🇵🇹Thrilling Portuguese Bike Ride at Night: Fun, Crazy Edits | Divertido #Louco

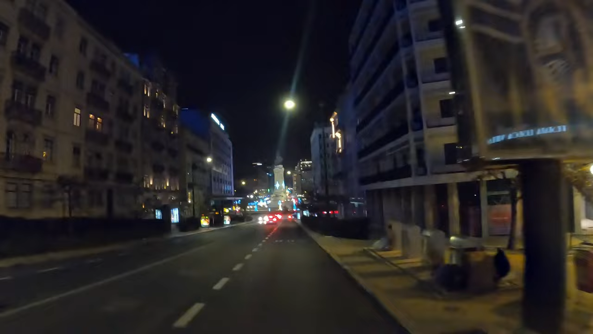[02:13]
Check it out. Woohoo! They're way faster than the scooters.
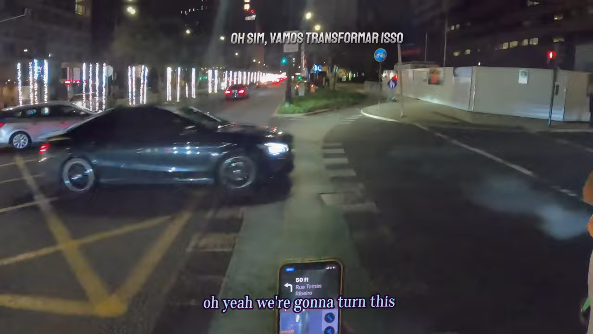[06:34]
We're gonna make a left right now. 15 feet.